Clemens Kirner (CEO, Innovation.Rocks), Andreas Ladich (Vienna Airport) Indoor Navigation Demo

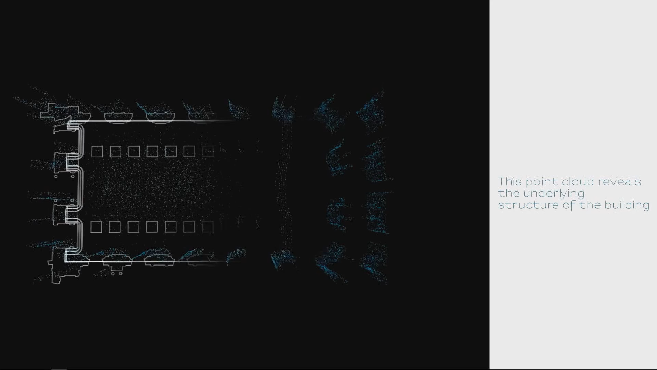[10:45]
What we get out of the building is we're getting a point cloud. Which in general is a slam a lot of people are using.
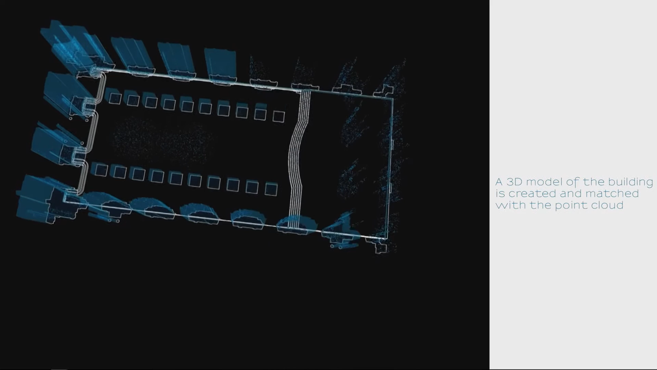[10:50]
For smaller purposes, you take your recognition files,
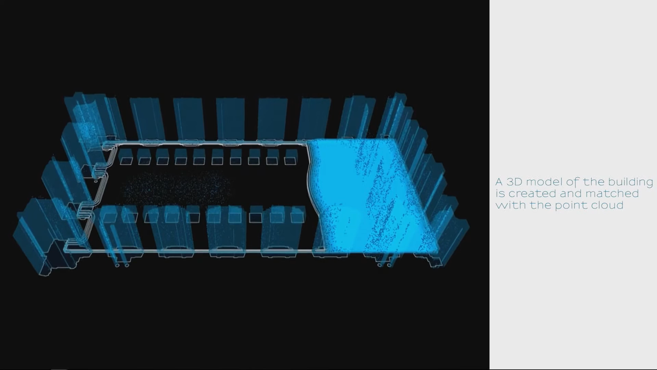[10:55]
put it on the 2D map where you have your room that you just scanned,
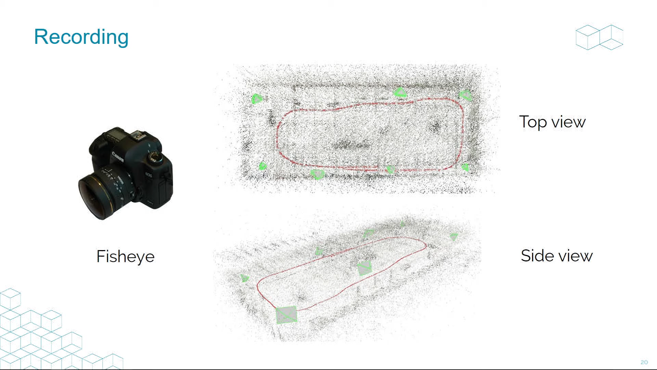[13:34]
That's the great thing, what we now achieved the last month.